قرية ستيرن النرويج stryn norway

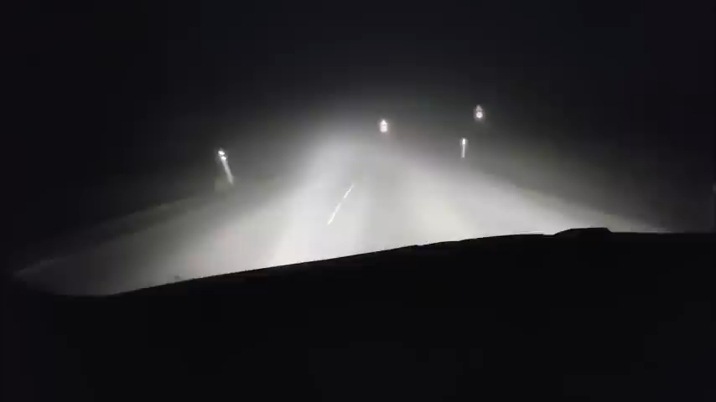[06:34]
صبحكم الله بالخير يا ويوه الخير. شوفوا في اوقات من يعني اذا كانت المدينه اللي بازورها بعيده لازم اطلع من وقت الحين الساعه 5:30 صباحا وشوفوا الضباب لا هو بيثلج ولا هو بينزل على الارض. فالواحد لازم يكون حذر جدا جدا في اماكن مثل الحين هذا شارع ترى هاي واي رايح جاي تريلات مود.
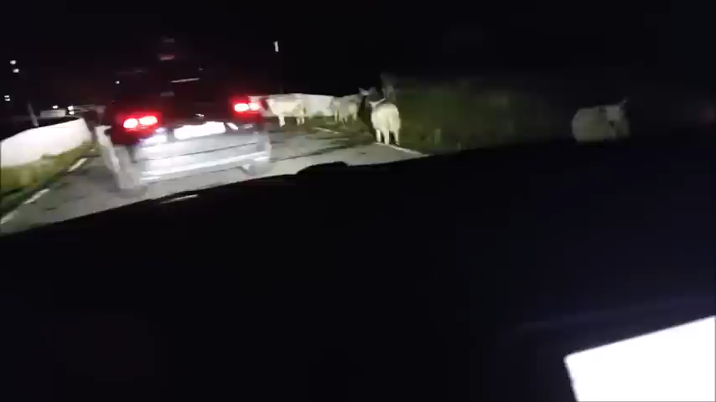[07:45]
شوفوا يا إخوان ممكن في الطريق هذا خرفان يا رباه والله يا هو والله يا هو مسموع.